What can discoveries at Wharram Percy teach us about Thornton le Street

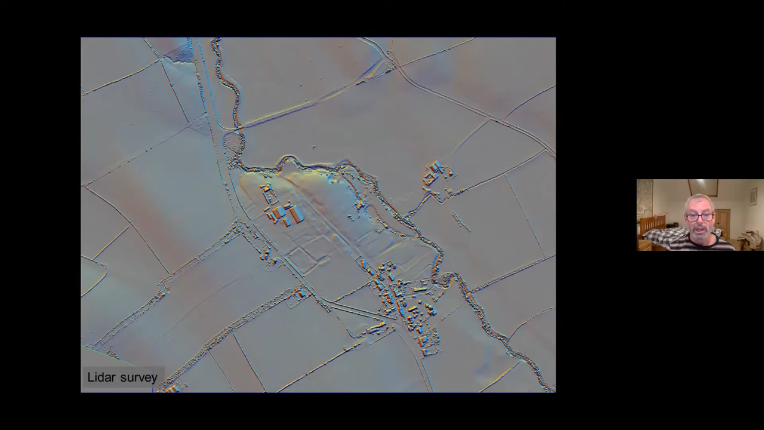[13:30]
But we can use an algorithm if we want to, to strip off the trees and buildings and just examine the earthworks in isolation, naked as it were. And with this level of technology at our disposal, I think it's very tempting to think, well, you know, why do we need to do traditional earthworks survey? It's really, it's really a thing of the past. And in a sense, I'd have to agree with that. It is, it is a sort of an anachronism. And yet, I think the point is that there is a temptation to think that because we have an accurate survey,